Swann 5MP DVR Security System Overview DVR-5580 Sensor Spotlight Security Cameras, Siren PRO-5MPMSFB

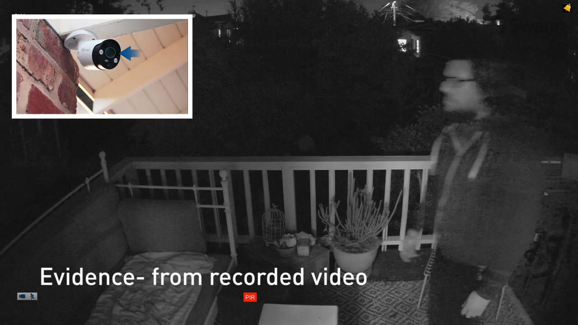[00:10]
Evidence from recorded video, visibility from the spotlights, warning from the siren.